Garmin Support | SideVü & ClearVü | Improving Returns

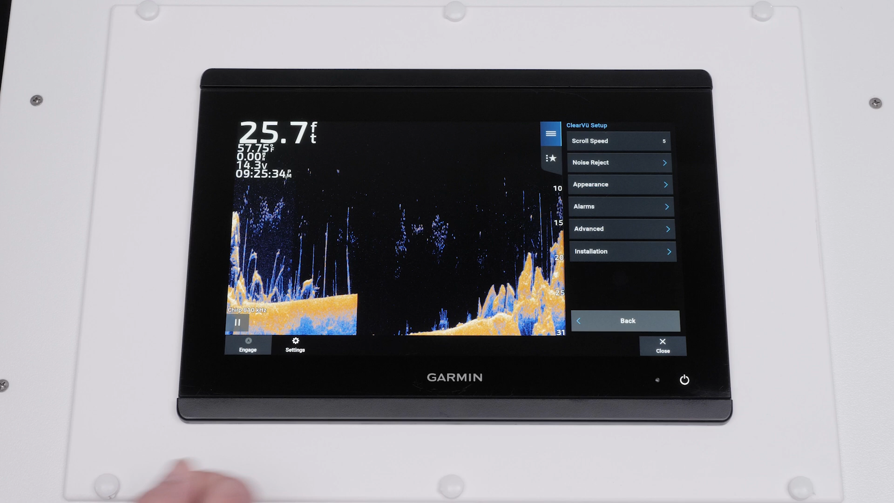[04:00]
On screen: depth 25.7 ft
For GPS map options, select Side View Setup or Clear View Setup, Installation, and then Restore Sonar Defaults.